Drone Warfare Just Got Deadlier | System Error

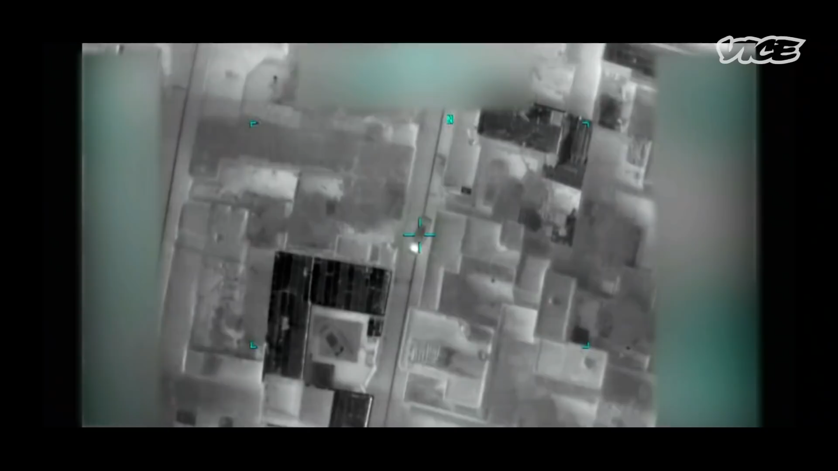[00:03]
On the 29th of August 2021, an MQ-9 Reaper drone fired one of the last missiles in the United States' 20-year war in Afghanistan.
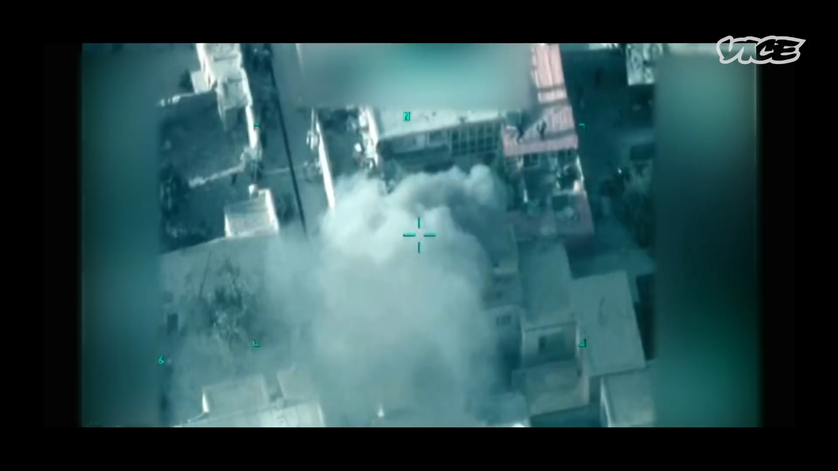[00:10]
The Pentagon believed that the target's car was packed with explosives and that he was planning an attack on Kabul's airport.
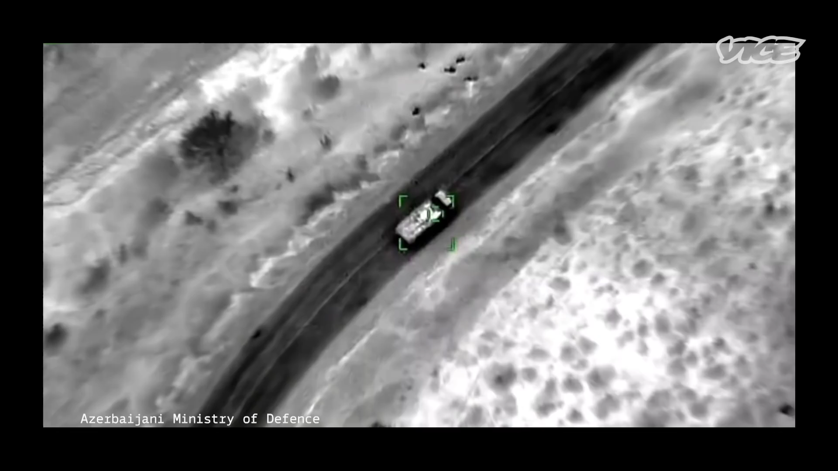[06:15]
Azerbaijan had access to drones that allowed them to put up persistent air coverage,
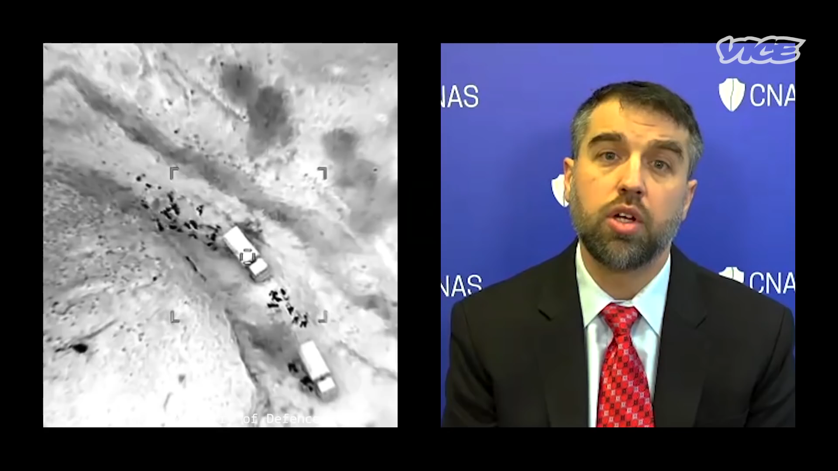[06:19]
looking for Armenian forces on the ground and then target them with drone strikes.
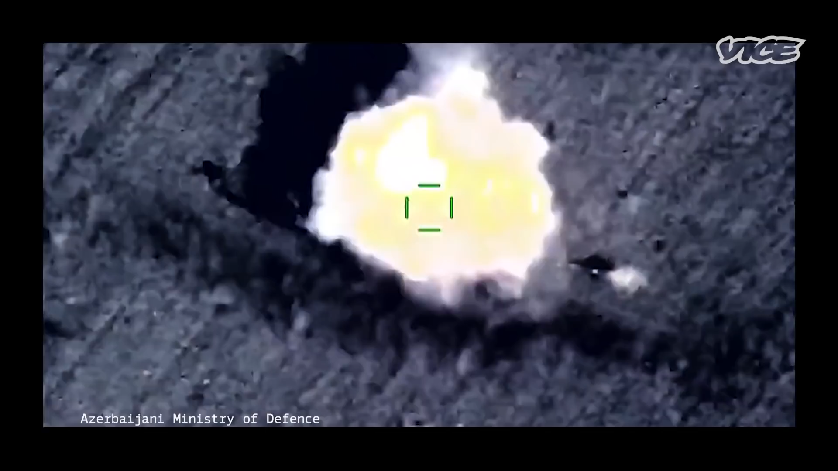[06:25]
Nagorno-Karabakh may be a window into the future of modern warfare. Machine guns made trench warfare extremely lethal,